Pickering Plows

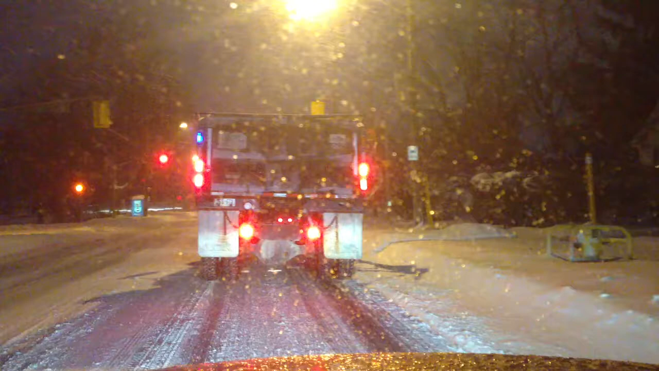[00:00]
So I find this a little bit interesting. It's my tax dollars hard at work. This is a plow and you notice this plow is covered. It's not even plowing down a street that needs to be plowed, which is ridiculous. Welcome to Pickering, Ontario. Actually, no, I love this town. Ha ha!